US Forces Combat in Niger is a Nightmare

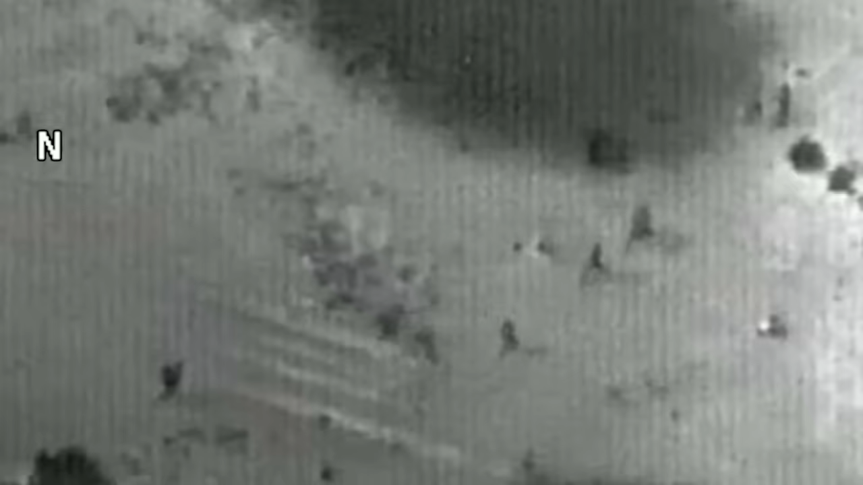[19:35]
scaring and dispersing the enemy until French helicopters arrived at 1600 hours to finally recover the sheltering U.S.